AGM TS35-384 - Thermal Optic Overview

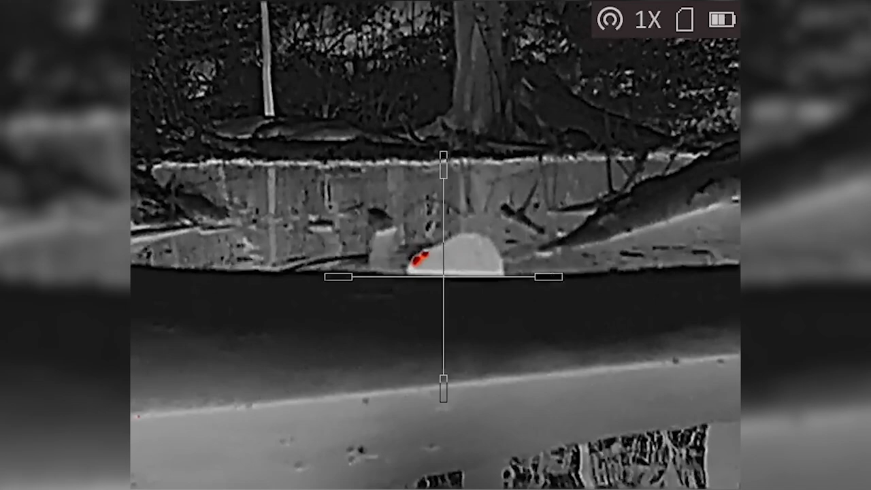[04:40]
When it comes to the advertised battery life of four and a half hours, I would say that's pretty much spot on.
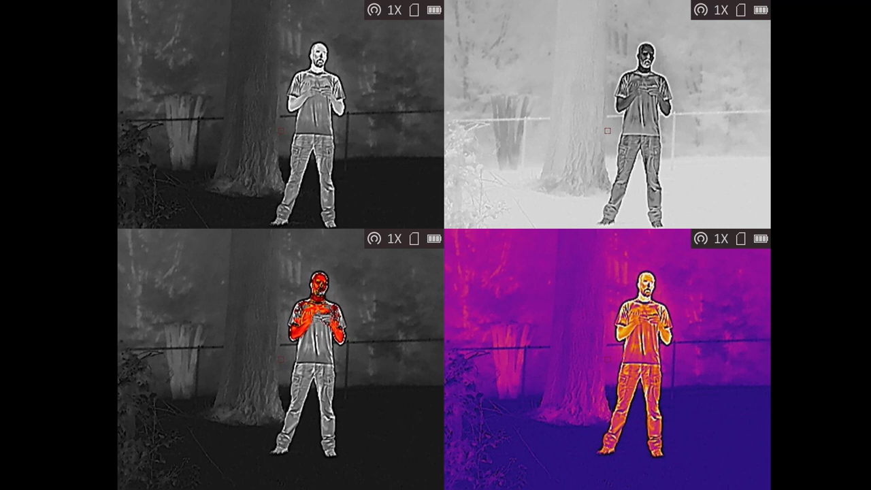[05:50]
I find that I hunt with red hot because the red stands out, but if I'm hunting for a long time, I'm switching back and forth to Fusion just to go easier on my eyes.
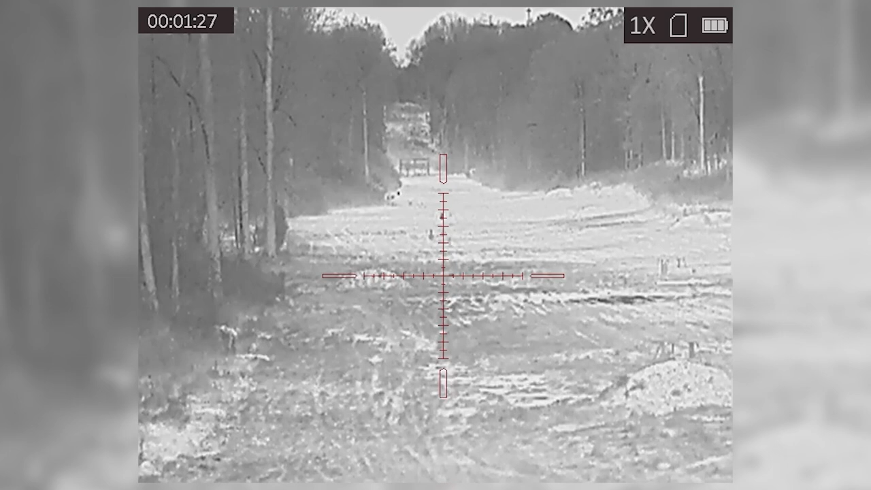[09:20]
This is an unknown creature of some kind, and it was 600 yards away from us, roughly, and we watched it on the side. It kept coming towards us, and then it darted off into the woods at one point, so we never came across it again. Don't know what it was, but it was cool to see that I could easily make a recognition that, hey, there is a creature about 600 yards from me.
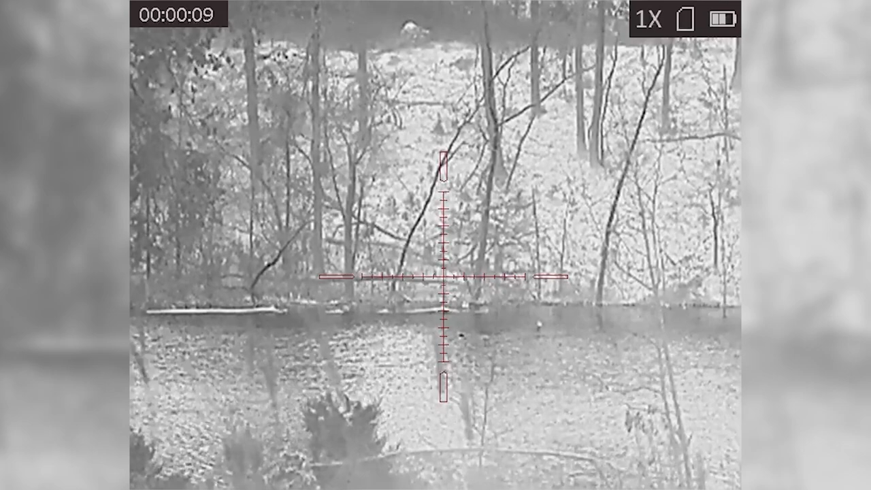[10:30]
There are beaver moving around on the embankment as well as in the pond. I was on black hot here, so you see black orbs moving around in the water and on the embankment, and they took care of those in short order. It turned out to be a pretty good night.
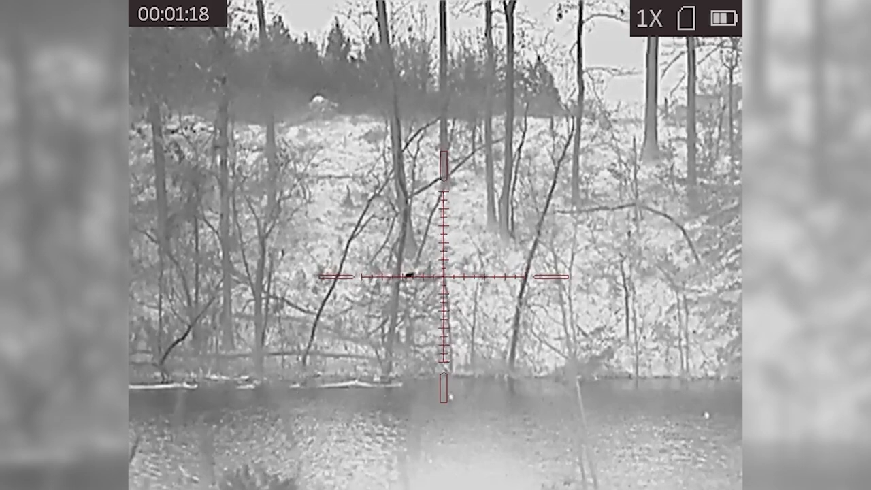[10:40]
Unfortunately, we just couldn't get within range of anything major for me, but next time, like I said, I'll be armed with a .308, and we'll go out and do some hog hunting for sure. I got to say, even though I didn't get anything big from that hunt, I had a ton of fun, guys.